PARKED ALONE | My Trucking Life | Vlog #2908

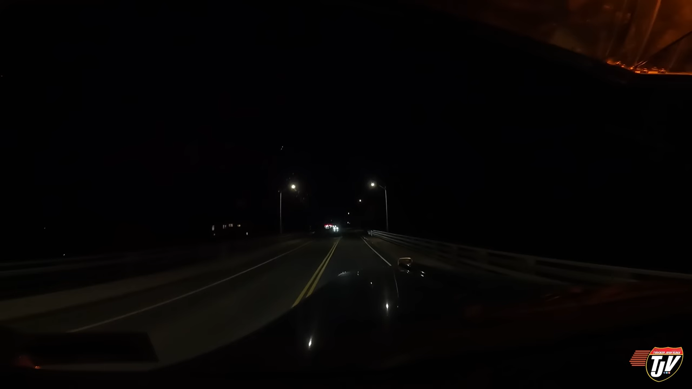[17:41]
Oh, what are they doing here? Okay, well, you can't go in there anymore. So we'll go in here.
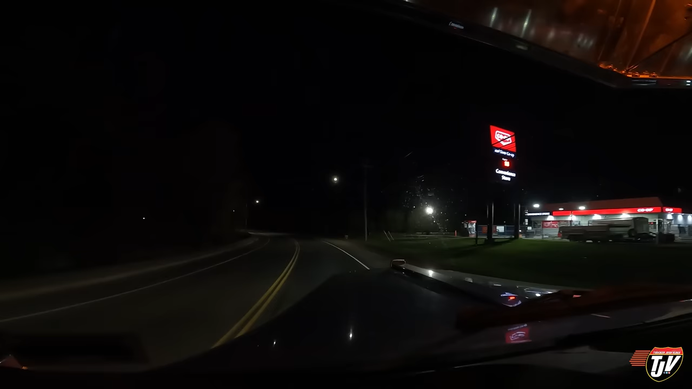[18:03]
And you've got a car parked in the truck parking spots back there. Yeah. Look at that. Why would anyone do that?
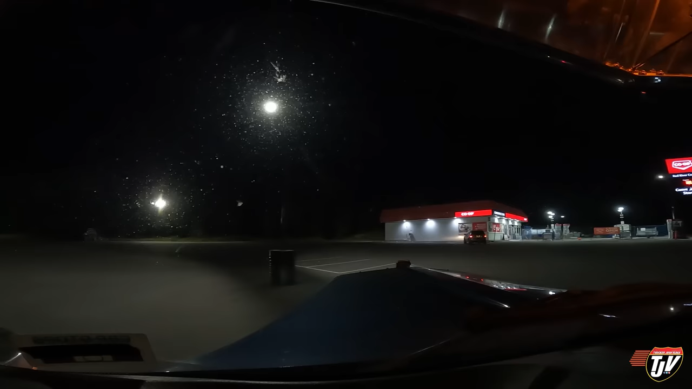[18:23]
It always bugs me. All these car parking spots right here in front of me. All these spots. Guess where these people decide to park.
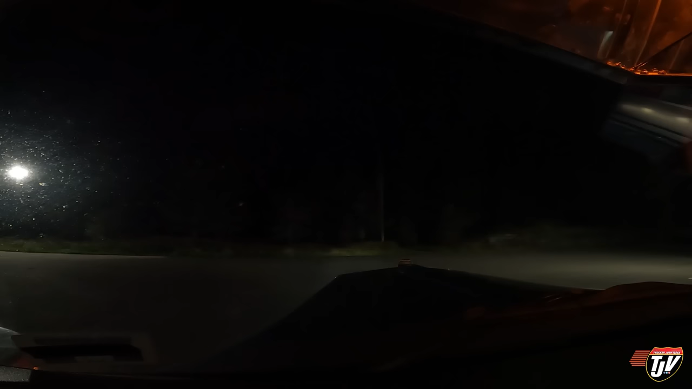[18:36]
Wait for it. Wait for it. Right there. In the truck parking. Who knows why. I guess these long 75 foot parking spaces didn't give it away. Wasn't quite obvious enough that those spots are for bigger vehicles. But okay. Good thing there's lots of spots.
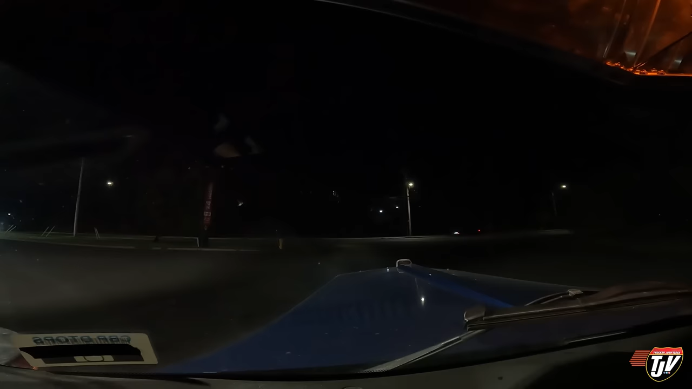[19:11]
Got some construction going on over there. The whole other side of the lot there is blocked off.